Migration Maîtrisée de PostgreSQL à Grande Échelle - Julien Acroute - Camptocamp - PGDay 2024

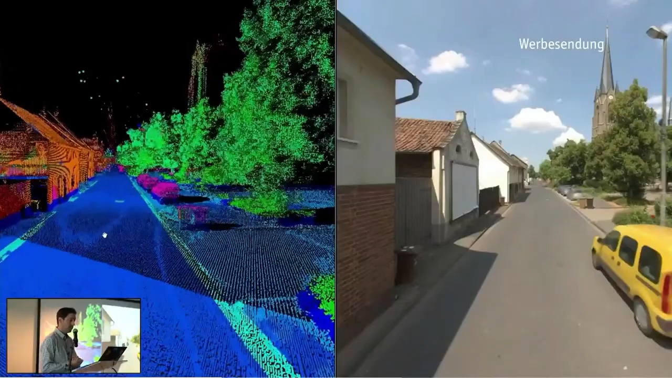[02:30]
On a vu les capteurs au-dessus, on a le résultat là, qui est le nuage de points, justement le LIDAR dont on parlait tout à l'heure, et les fameuses tranchées qui ont été définies au niveau du résultat final.